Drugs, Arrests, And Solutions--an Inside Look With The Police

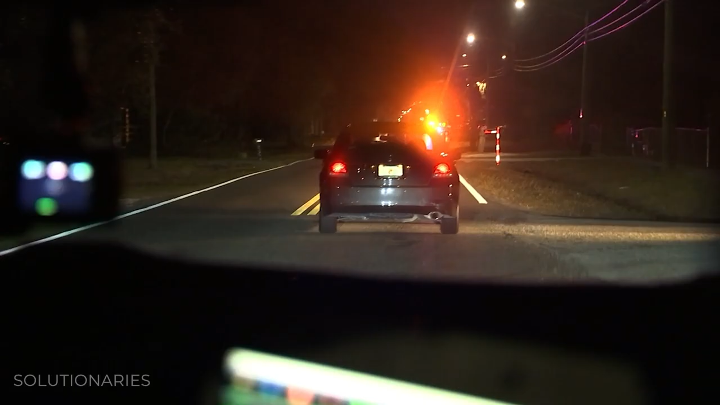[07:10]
bringing in task forces to run license plates, pulling over vehicles connected to crimes.